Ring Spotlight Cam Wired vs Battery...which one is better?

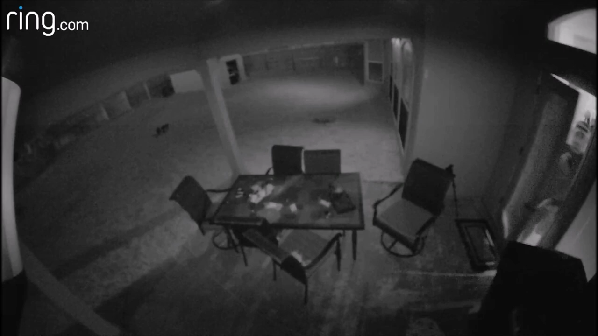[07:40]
this is night vision with the spotlights on the wired spotlight triggered first and turn on the lights the battery version didn't get triggered
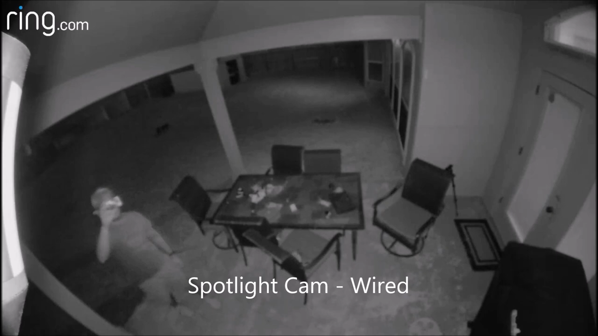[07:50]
and started recording until I went around the table the night vision of the spotlight cam battery though is way better than the wired one actually both cameras on night vision with infrared on and the lights off is way too blurry but when the lights are on and the camera
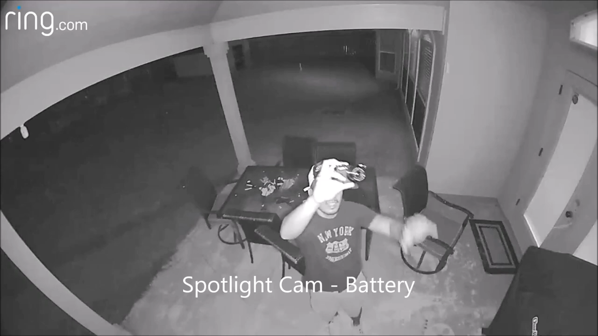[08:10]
is still in night mode then the battery powered spotlight cam is clearer than the wired one ring if you're watching you need to work on the night vision on these cameras the opposite is true in daytime
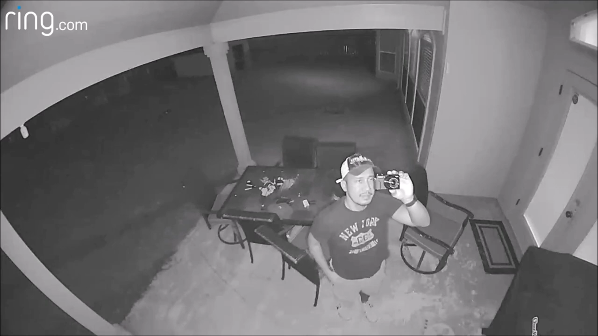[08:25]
though the wired spotlight camera is a little bit clearer and sharper than the battery version